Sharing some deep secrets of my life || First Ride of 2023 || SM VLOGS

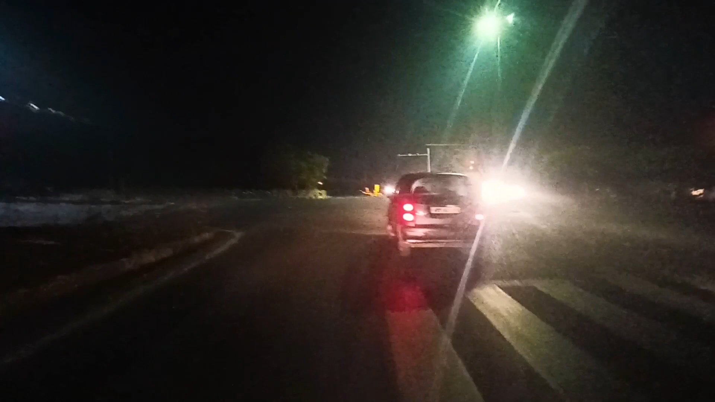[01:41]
यस सर, राइट नाउ आई एम ऑन गुड़गांव फरीदाबाद हाईवे एंड स्ट्रीट लाइट्स आज पता नहीं क्यों बंद है. सुबह का टाइम हो गया भैया 5:12 का.
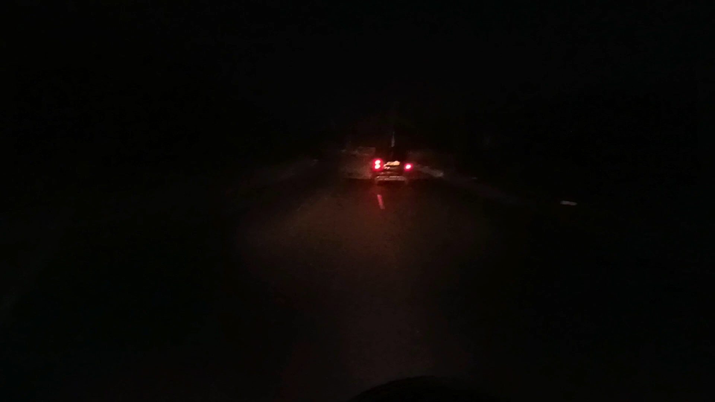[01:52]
एंड यस, हमारी राइड स्टार्ट हो चुकी है बढ़िया वाली. काफ़ी टाइम के बाद में मैं वापस घर जा रहा हूँ. ये 23 की मेरी पहली राइड है.
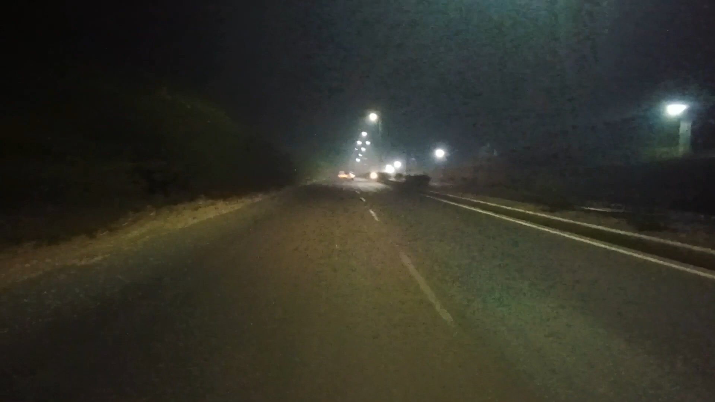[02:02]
अभी मैं जिस रीजन में हूँ यहाँ से स्टार्ट हो जाती है अपनी अरावली हिल्स का एरिया स्टार्ट हो जाता है. यहाँ पर फॉरेस्ट, मतलब मेरे दोनों तरफ रोड के दोनों तरफ में केवल जंगल है और कुछ भी नहीं है यहाँ पर.
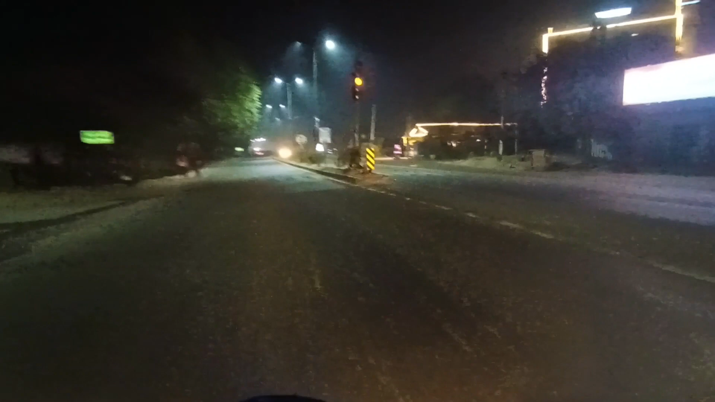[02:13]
ये रहा हमारा रोज का आटा भाई, मतलब ऑलमोस्ट रोज का आटा.
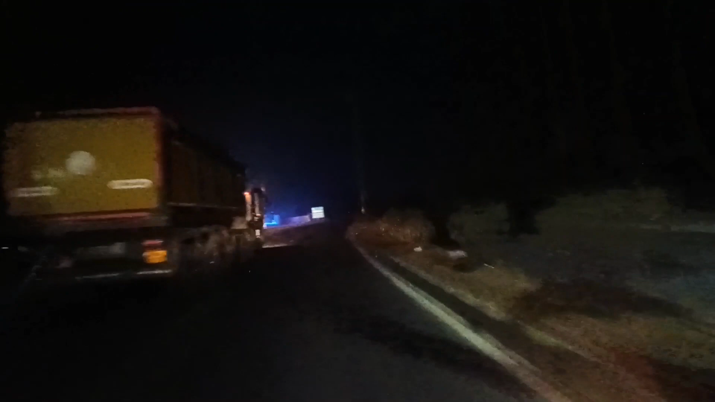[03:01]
इफ़ यू आर अ बाइक एंथुसियास्ट देन दिस इज़ दी हाईली रिकमेंडेड एंड दिस इज़ दी मस्ट विजिट प्लेस. तो चलो जी, अभी हम आ गए फिर से अंधेरे में और हम निकलते हैं फटाफट से.
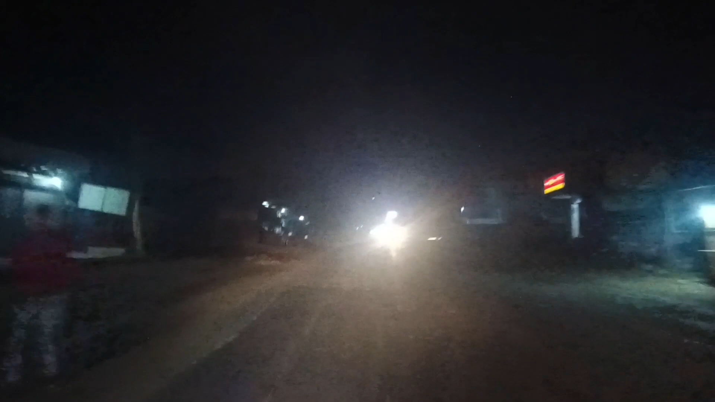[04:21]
एंड दिस इज़ पलवल अलीगढ़ हाईवे, और इसमें दिक्कत ये है कि ट्रैफिक दोनों तरफ से चल रहा है, तो भाई साहब यहाँ पर जो है ना दिक्कत होने वाली है इस रोड पर. लेट्स गो, देखते हैं कैसा क्या रहता है इसका एक्सपीरियंस. अच्छा है कि रात में ज़्यादा हमें नहीं चलाना पड़ेगा, क्योंकि सुबह के 6:30 बज गए, दिन निकल आया है. इट्स अ रिक्वेस्ट टू एवरी वन, ईच एंड एवरी वन ऑफ यू,